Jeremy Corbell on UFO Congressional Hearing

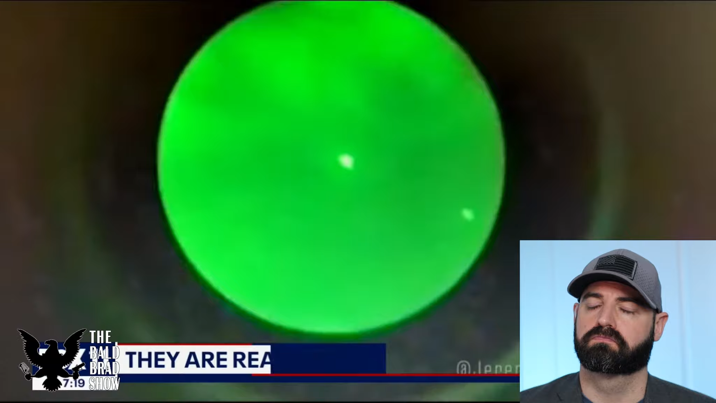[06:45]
It's tracked on ground radar, air radar, collective AI, artificial intelligence.
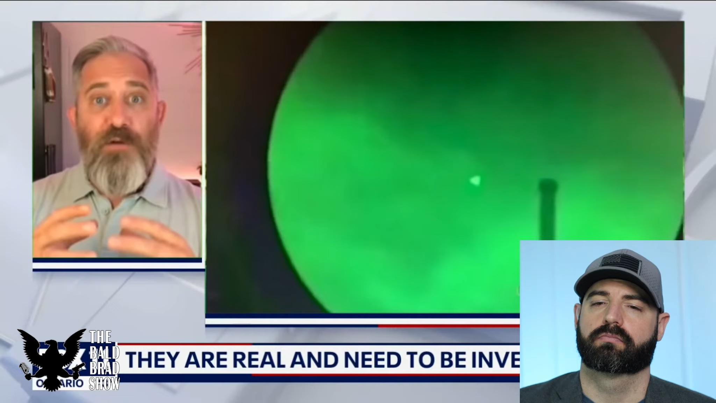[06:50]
He actually brings up a really good point here is obviously back in the day, people would talk about things that they saw. And it's just hearsay, right? It's just somebody said that. But now we're catching this stuff on film. We're catching this on our radar scans.